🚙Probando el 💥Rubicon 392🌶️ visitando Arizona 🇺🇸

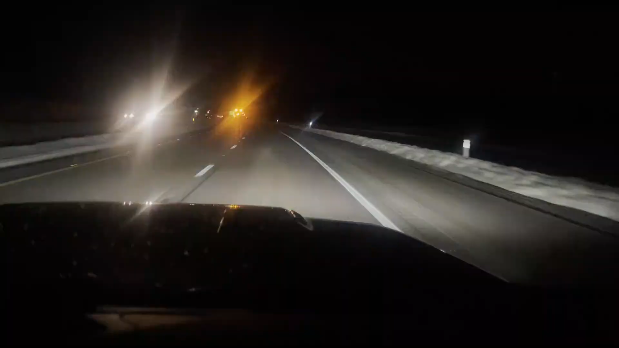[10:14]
Bueno, señores, de Phoenix vamos otra vez para Utah. Subiendo Flagstaff. Y aquí va tirando sal la maquinona esta, miren por qué.
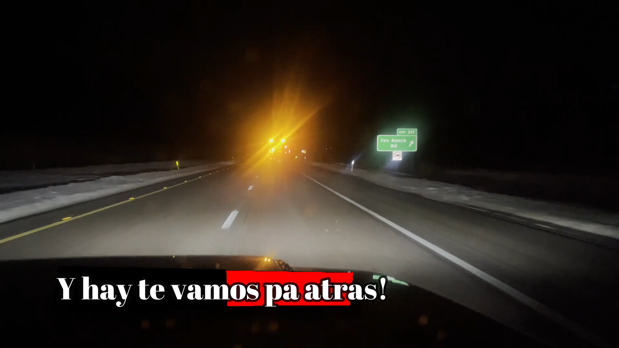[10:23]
Está bueno el.
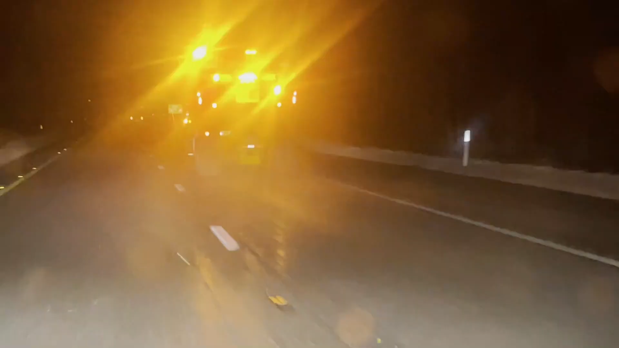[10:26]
Ay, va tirando salir. Miro el salerío. Porque se congela y tormenta. Nos marcó aquí el.
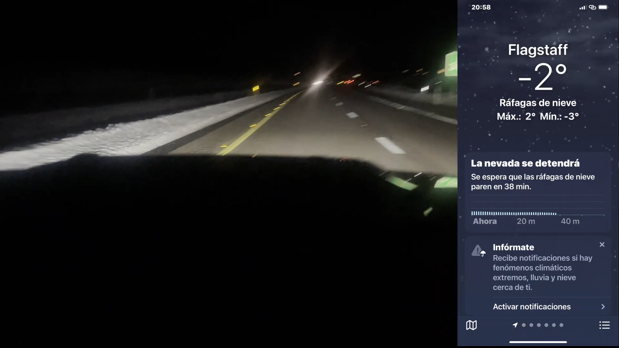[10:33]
Ay, se quitó. Ay, no supe dónde, pero se quitó y nos marcó tormento el GPS.